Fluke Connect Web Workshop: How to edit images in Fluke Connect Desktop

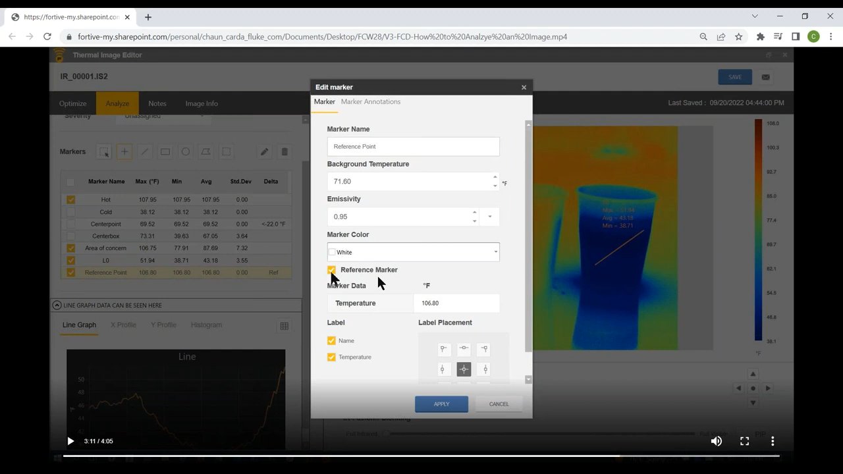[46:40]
get the edit marker options this is going to be a reference point so i i'm going to relabel this and call it reference point and because this is going to be a reference marker we select the check box for reference marker so if we make this a reference marker every other point we add on the graph will reference back to this particular point i'll show you how that works so this reference point and you can see the little bullseye which indicates it's a reference marker is 106. if we add an additional marker now here we can see that if this marker were just a normal marker and we did not have a reference marker it would say 45.25 degrees but because we're
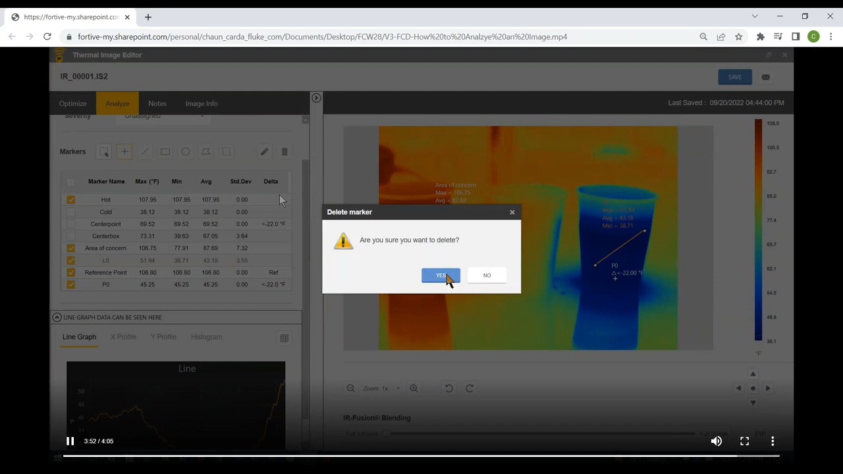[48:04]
mainly on the hot not the cold so i want to go back in and delete some of this information let's delete the line i'll show you how to do that you simply come over here highlight the line and then select the trash can and it's gone next we're going to delete the the not the reference point but the additional marker point so we simply single click to select that with our left mouse button then single click the trash can with our left mouse button and delete and voila that's
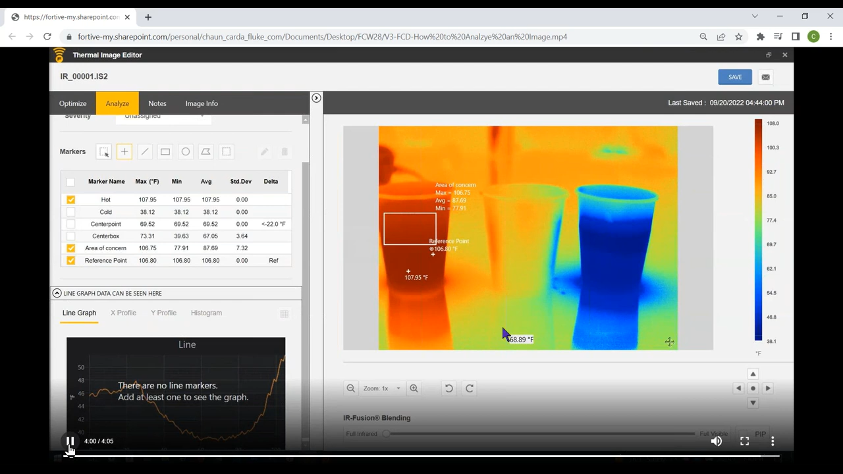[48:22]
gone as well so that's how you can go back in and clean up your your image after you've made some changes